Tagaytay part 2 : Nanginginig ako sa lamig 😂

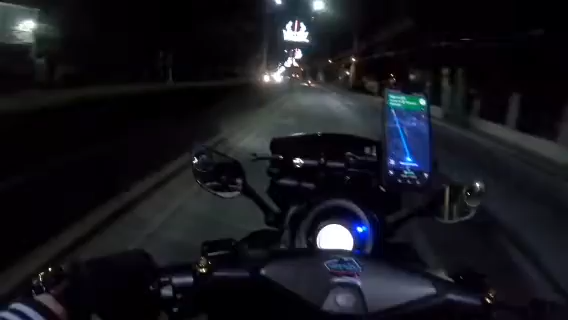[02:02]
Dire-diretso lang to dito. Pag na nakarating na kaya ng Aguinaldo Highway, tuloy-tuloy na to papuntang Tagaytay Rotonda, no? Alright. Hop, yeah. Medyo bako-bako ng konti ng kalsada eh. Medyo ayaw kong mag-ano, mabilis masyado kasi nga.
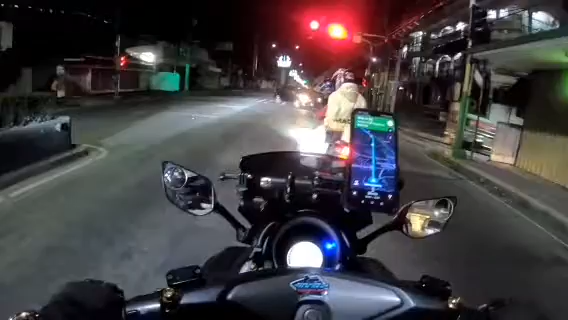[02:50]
Balik tayo pag manunay yung araw? Balik tayo? Think 26 kilometers na lang. 34 minutes.